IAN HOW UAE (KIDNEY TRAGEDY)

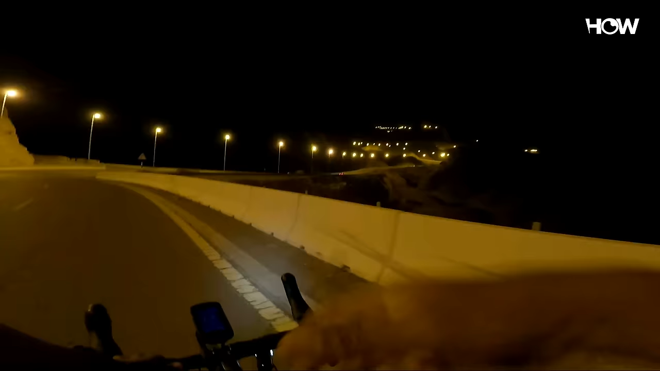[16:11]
Ang bilis ng mga kasama namin, andun agad oh. Siguro kung mga 1 kilometro agad dinilayo nila. Ayo, may recovery pala. Pangalawang kilometro, recovery. Hindi tayo pumipedal na itong lagay na ito. Ganda ng view mga kapot-pot. Kita mo, haba na ahuli natin oh. Ayun, isang diretso na.
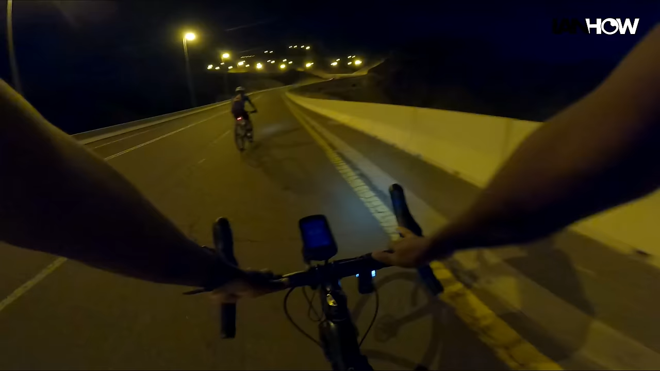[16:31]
Walang recovery. Kitang-kita, walang daya. Kamukha ito ng ano ah. Itong part lang ito ay nakikita natin. Kamukha ito ng ahon ng yung sa baba ng Antipolo sa may Valley Golf. Oh, nakita ko na yung first parking. Mukhang dito una mag-aantayan ah.
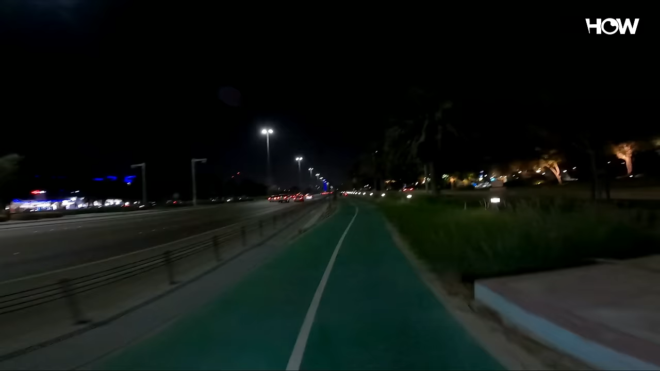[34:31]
Kita nyo ayun yung main road nila. Oh.
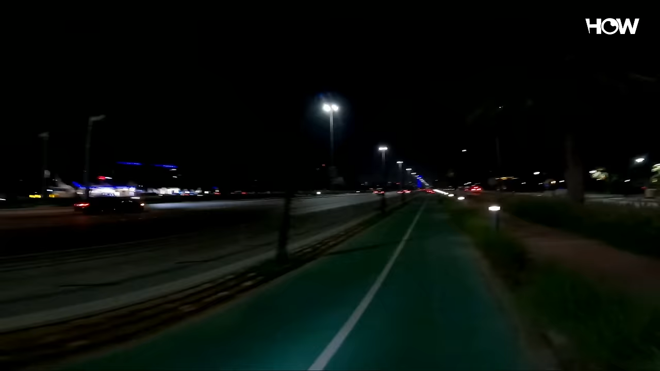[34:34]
Kasi ito, ang lawak ng bike lane. Dalawa, tapos meron pa sa kabilang sides. Tsaka dire-diretso, walang putol. Hindi mo kailangan mag-alala na baka biglang putol yung kalsada.